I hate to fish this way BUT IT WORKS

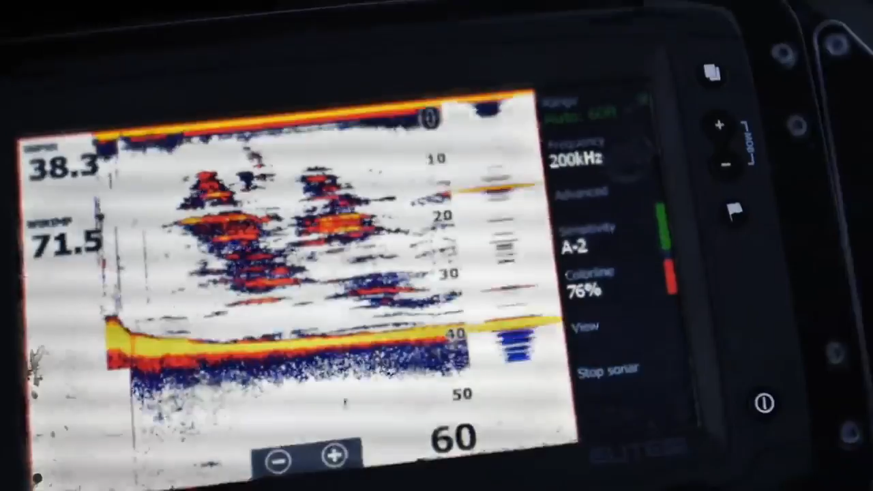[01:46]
I think those are a mix of trees and some other sort of fish in there but that's a lot of stuff going on we're on a main lake
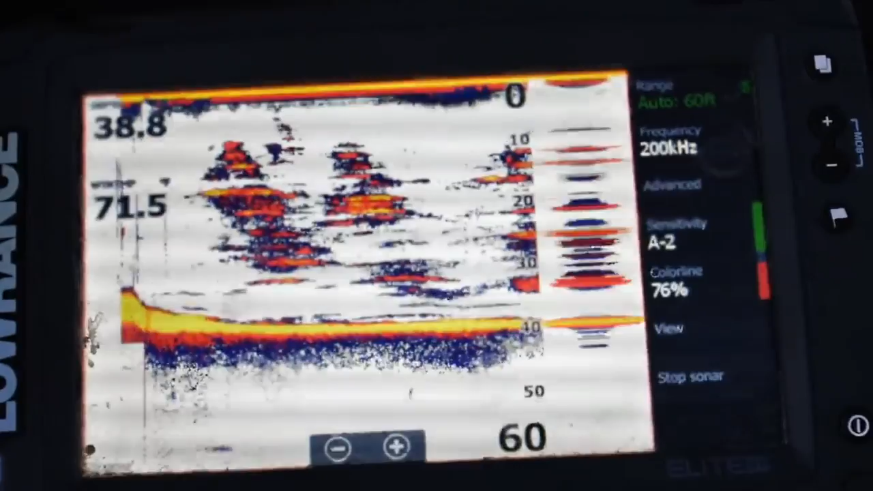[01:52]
point 38 feet of water and there's a little ledge out here so we're gonna we're
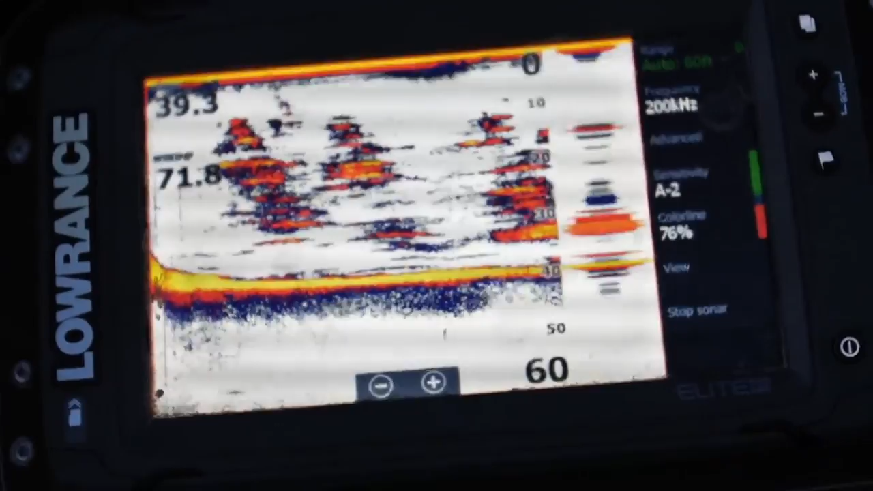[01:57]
gonna dangle one up here we go folks literally I don't think I've retied this jerk bait
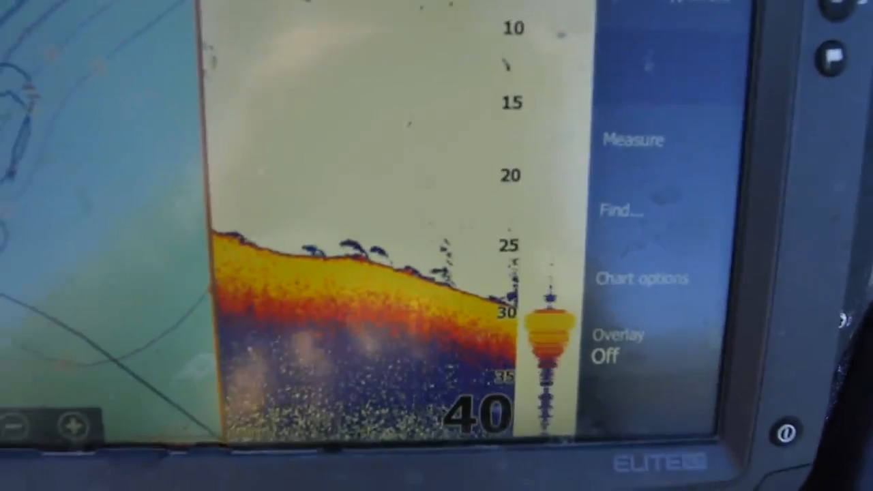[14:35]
sort of thing that they like to do just hang it on that little ledge there oh man I really wish y'all that all those fish were like four pounds or better it would have been such a just an incredible